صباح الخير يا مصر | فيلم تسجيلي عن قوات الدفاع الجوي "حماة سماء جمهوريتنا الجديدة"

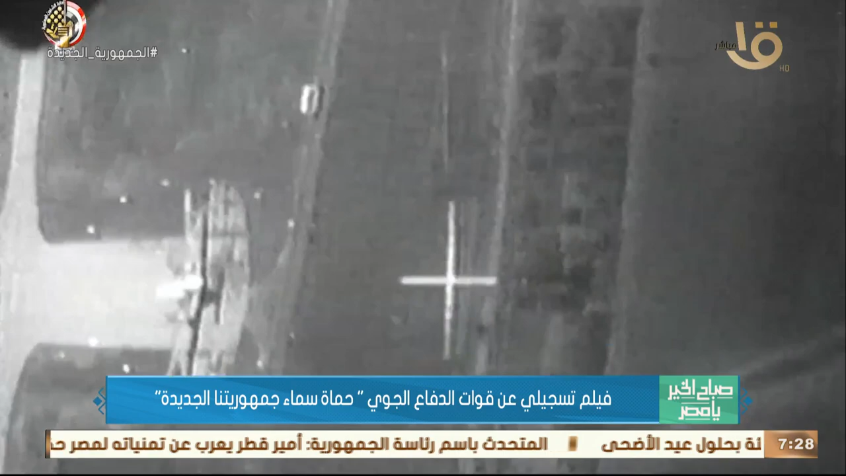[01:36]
والذي استهدف القواعد الجوية ودمر الآلة المصرية العسكرية وتعرضت المصانع والمدن الرئيسية والأهداف الحيوية للتدمير